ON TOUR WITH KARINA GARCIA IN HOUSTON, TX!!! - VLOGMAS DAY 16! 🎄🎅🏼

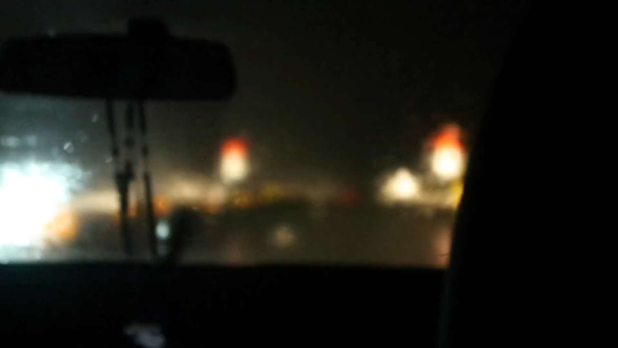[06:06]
Okay, so we're all pretty scared right now because we can't really see anything. It's raining so hard on the way to Dallas. It's so crazy.